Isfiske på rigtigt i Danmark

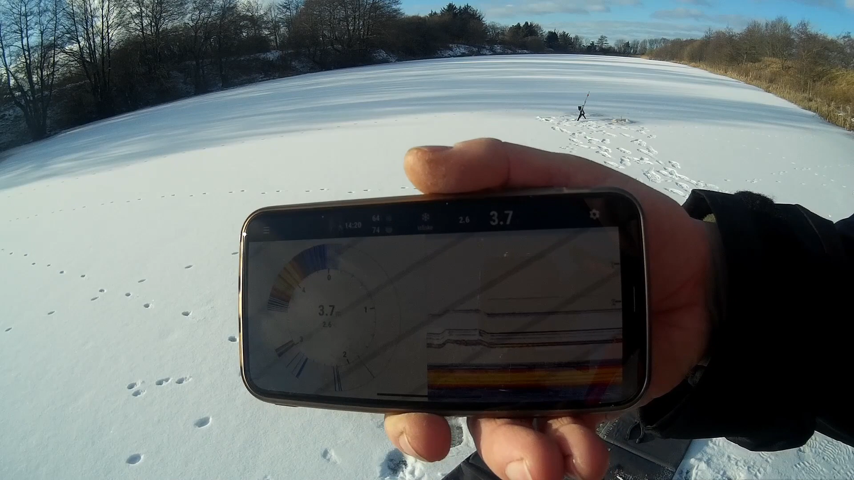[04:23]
Så hænger den lige en meter over bunden. Det tænkte jeg ville være lukkende. Hov, der kommer der faktisk et eller andet op tæt på der, hva? Et eller andet bevæger sig op lige der. Om der er noget deroppe og kigger, eller hvad der sker. Det er jo ides, ikke?